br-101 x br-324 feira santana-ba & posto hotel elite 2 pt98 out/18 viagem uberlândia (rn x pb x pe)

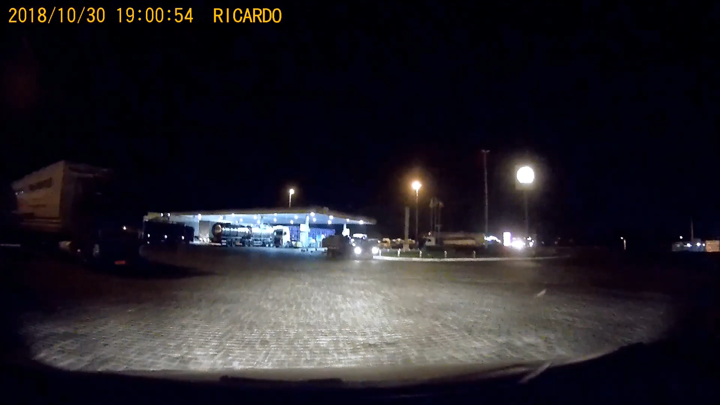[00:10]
Aqui era o antigo Flash, agora tá a rede RS Silva. Hotel Elite 2, hein?